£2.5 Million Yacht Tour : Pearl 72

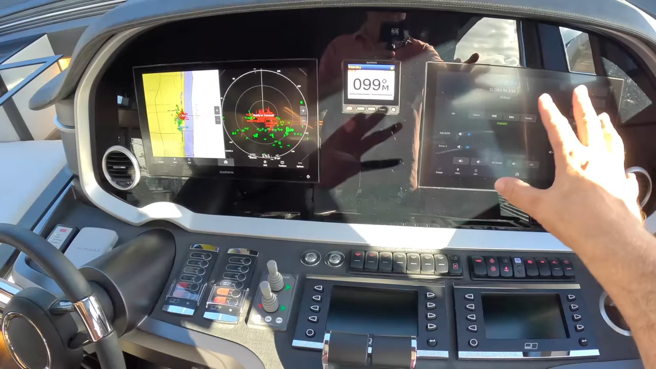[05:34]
Throttle controls, bound, stern, thruster and obviously this is all configurable across here for navigation and so forth. Engine instrumentation is across here.